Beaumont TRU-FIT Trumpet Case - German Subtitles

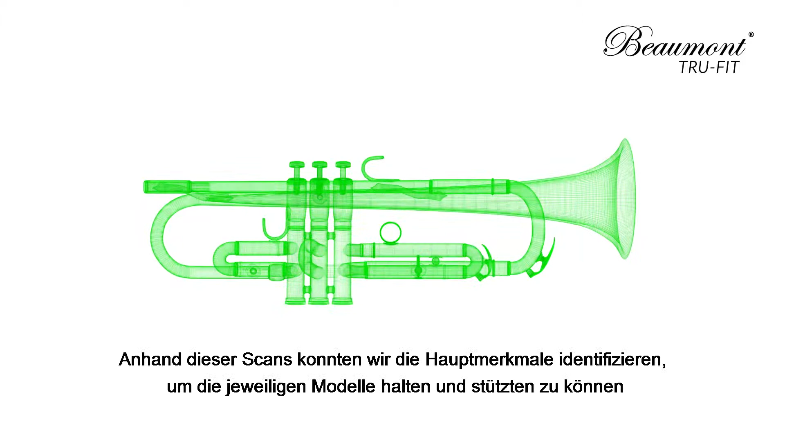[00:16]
From these scans we were able to pick out key features where our case could hold and support each model.